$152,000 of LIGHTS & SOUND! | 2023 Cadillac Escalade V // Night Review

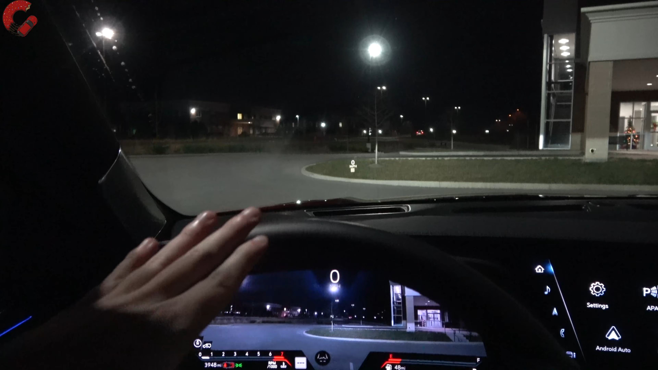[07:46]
so as you can see this is what the lights look like this is just your low beam
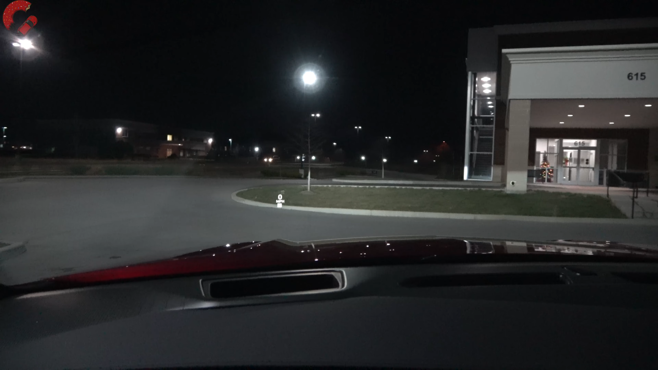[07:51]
now if I turn on the high beam as you can see it does illuminate quite a distance that tree as you can see really illuminated well and we've driven this on quite a few
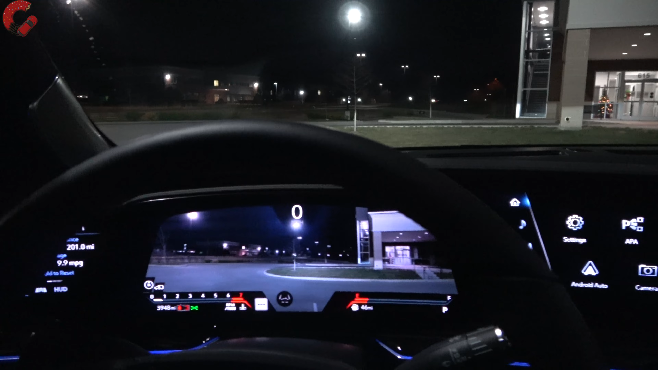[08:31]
inches of oled screen real estate going on here so let's go ahead and break down some of the cool features that you're going to get with that I have to say it looks really good at date in the daytime but at nighttime these displays really come to life they are incredibly high resolution and then
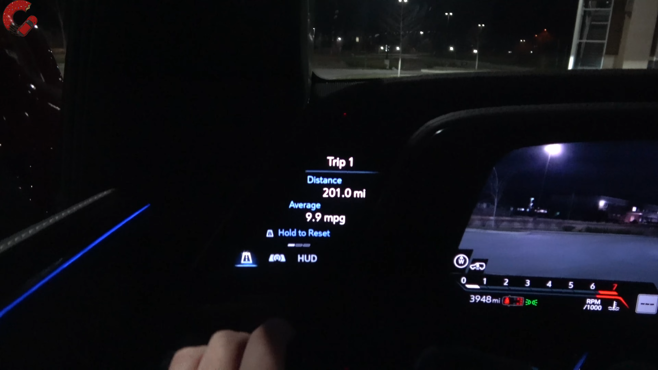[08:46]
over here you have the ability to adjust the displays so right now we have
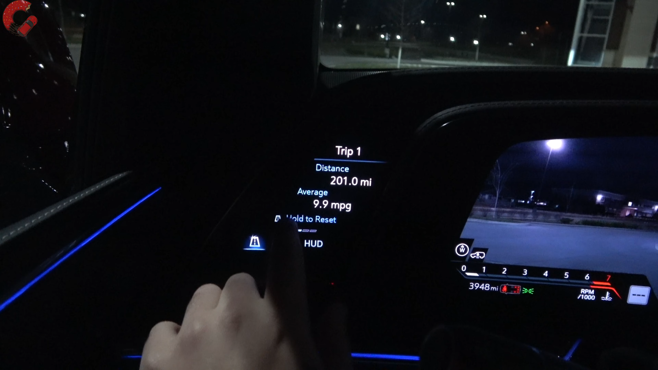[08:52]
it on just some general trip information but if we go into here this allows us
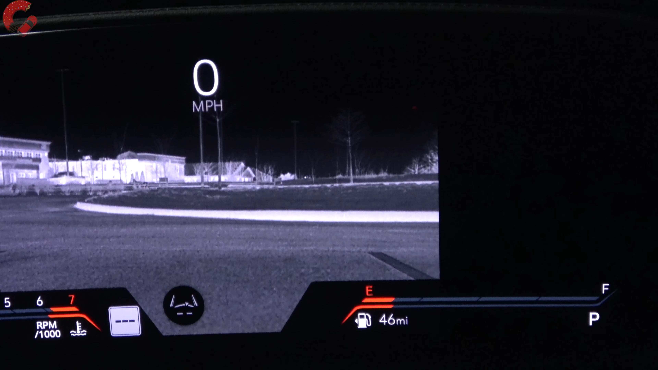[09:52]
so they're fully off now as you can see no headlamps whatsoever and we can still see absolutely everything in front of
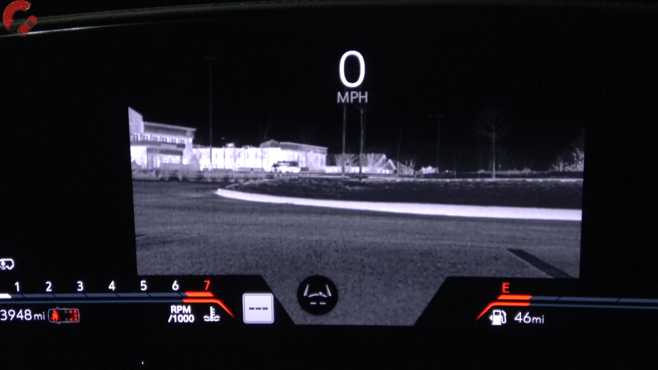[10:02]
us it literally it looks like i'm cia spying on someone right now so that's really really sweet that cadillac has included that on this escalade albeit